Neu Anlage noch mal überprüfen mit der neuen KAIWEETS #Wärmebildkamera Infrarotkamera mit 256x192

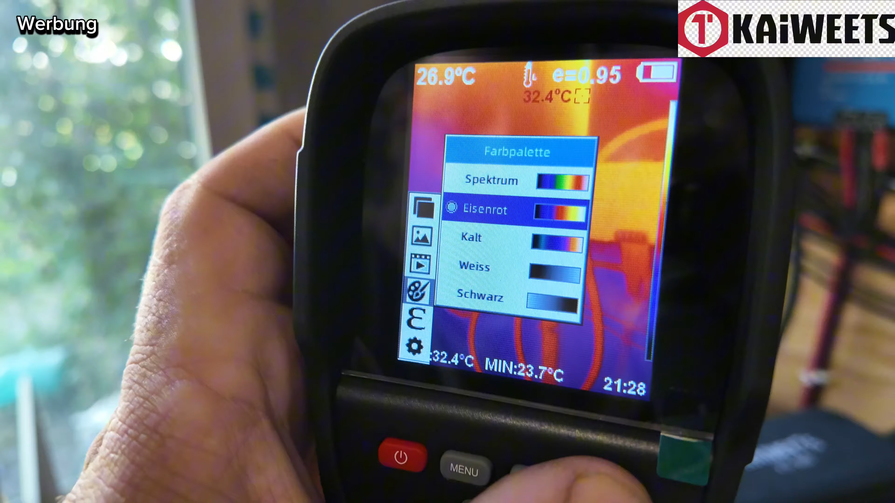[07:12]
On screen: min 23.7°C
Gehen wir mal zurück. Ihr habt ja jetzt auch die verschiedenen Zonen. Ihr könnt ihr, wie gesagt, normal filmen.
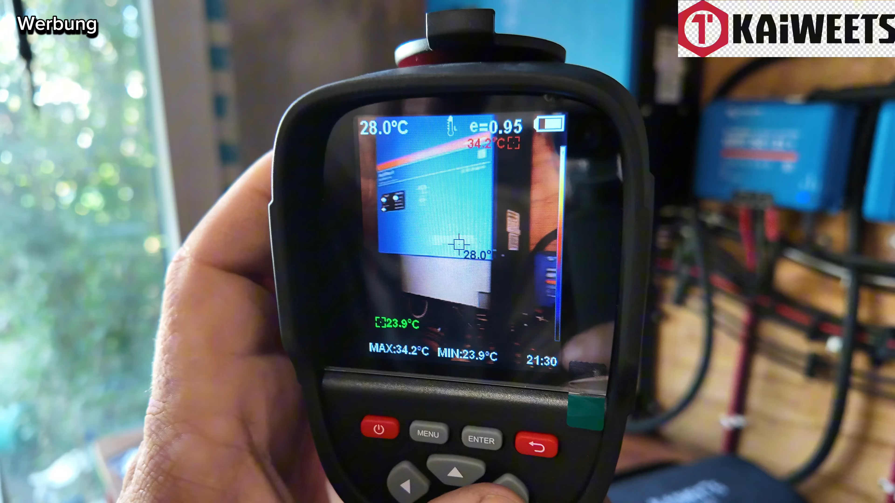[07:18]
On screen: spot 28.0°C, max 34.2°C, min 23.9°C
Ohne den Wärmeaspekt im Hintergrund. Wie nenne ich das gleich. Kommt gerade nicht drauf.
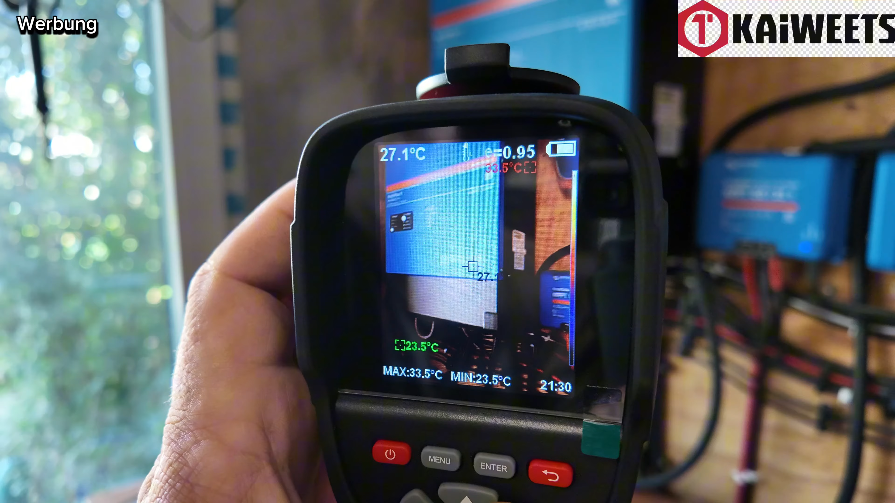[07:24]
On screen: spot 27.1°C, max 33.5°C, min 23.5°C
Mit der Farbgebung halt. Und dann, wie gesagt, verschiedene Varianten.
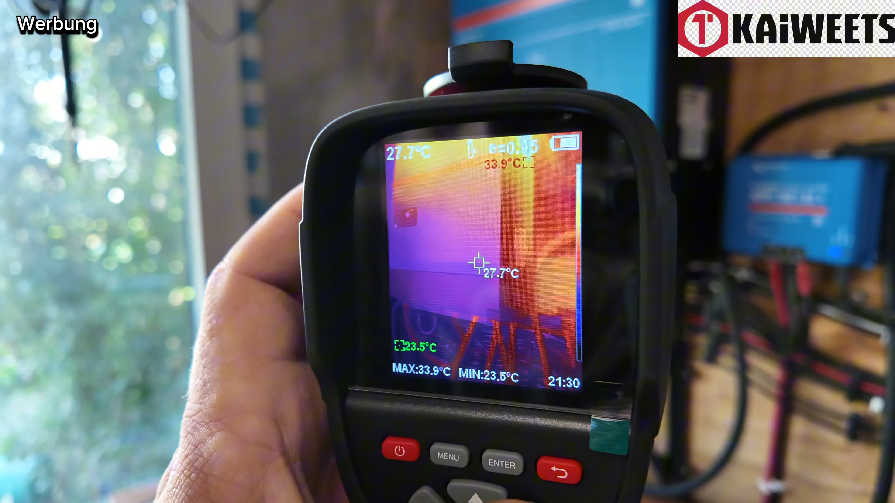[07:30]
On screen: spot 27.7°C, max 33.9°C, min 23.5°C
Das ist meistens, was am meisten genutzt wird.
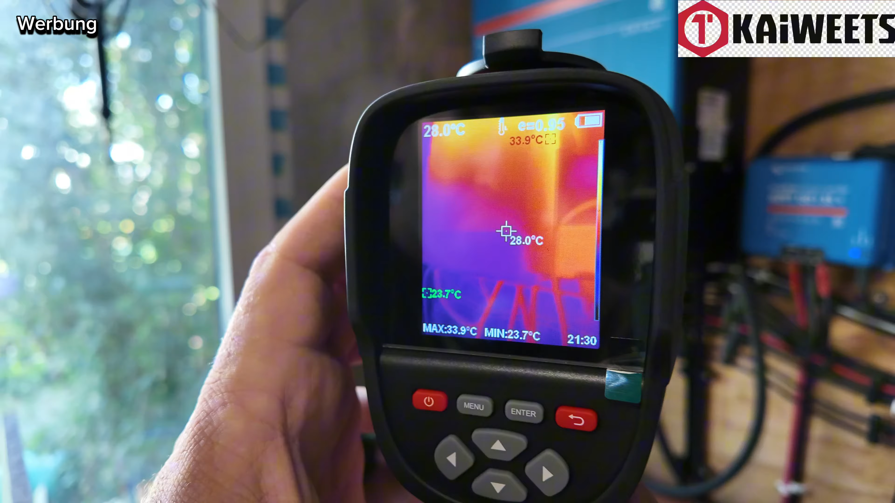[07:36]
On screen: spot 28.0°C, max 33.9°C, min 23.7°C
Videos könnt ihr dann, wie gesagt, machen, wenn ihr hinten auf den Knopf drückt. Da kommt dann die Meldung, Videoaufnahme starten.
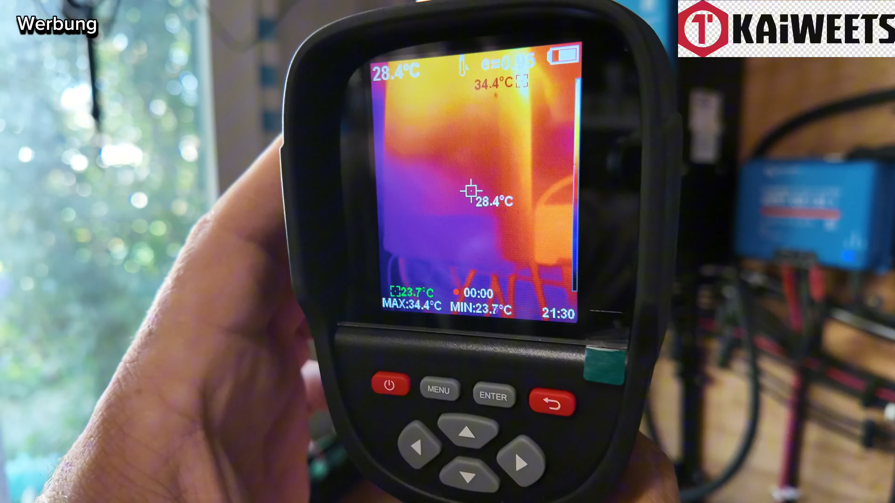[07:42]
On screen: spot 28.4°C, max 34.4°C, min 23.7°C
Einfach nochmal bestätigen und schon könnt ihr hier Videos machen und das Ganze aufzeichnen. Die Kamera macht keinen schlechten.
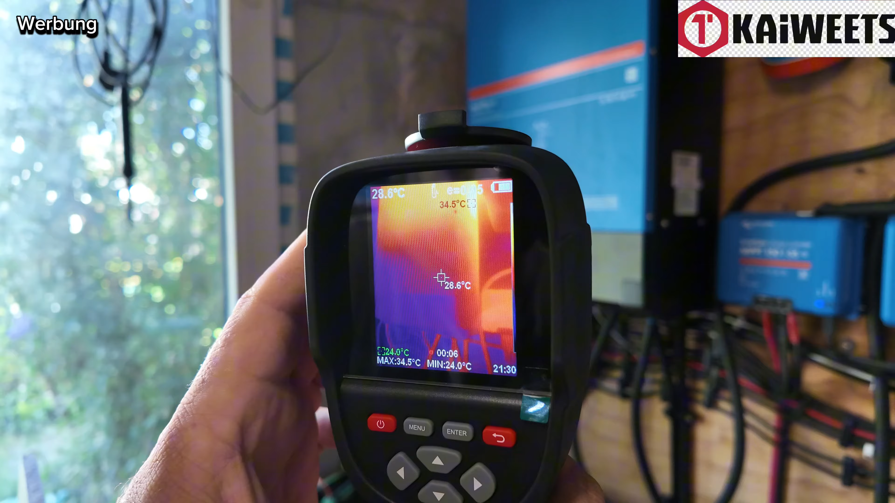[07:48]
On screen: spot 28.6°C, max 34.5°C, min 24.0°C
Dazu gibt es unten einen Link. Da könnt ihr gerne mal vorbeischauen. Kostet um die 280 Euro.
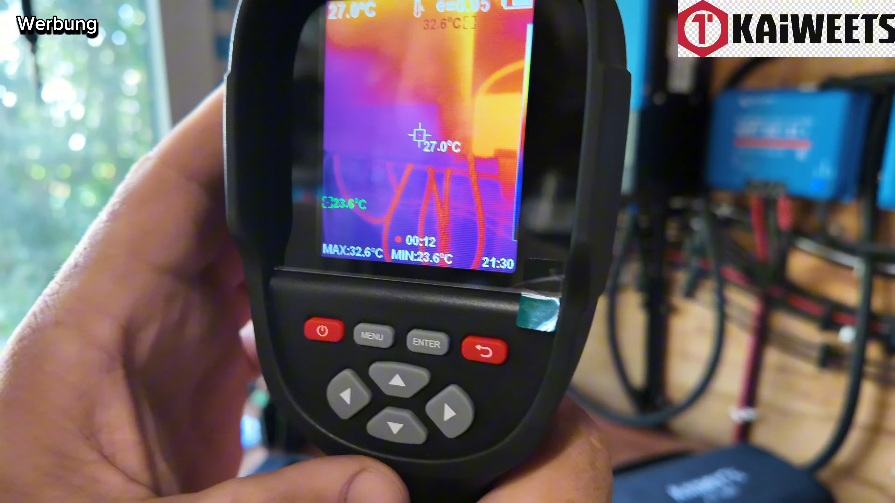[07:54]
On screen: spot 27.0°C, max 32.6°C, min 23.6°C
Vielleicht interessiert ihr den einen oder anderen. Die Kamera macht durchaus keinen schlechten.
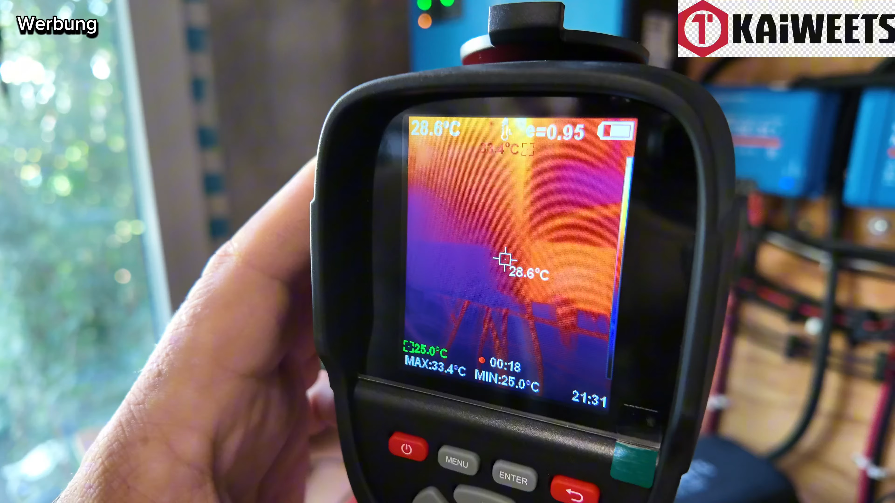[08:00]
On screen: spot 28.6°C, max 33.4°C, min 25.0°C
Ist sehr klein und handlich. Mit einer Hand zu bedienen.